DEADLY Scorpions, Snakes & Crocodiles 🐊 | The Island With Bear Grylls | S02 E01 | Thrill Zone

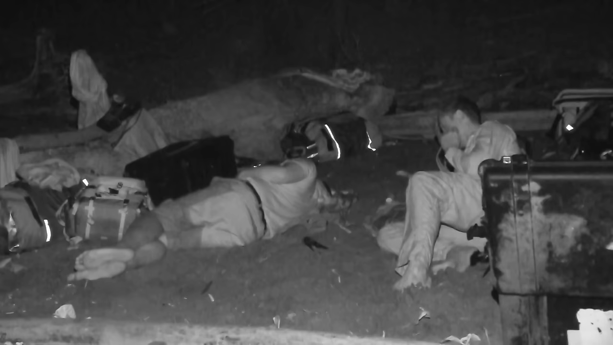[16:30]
They have spent their first night on the beach with no shelter.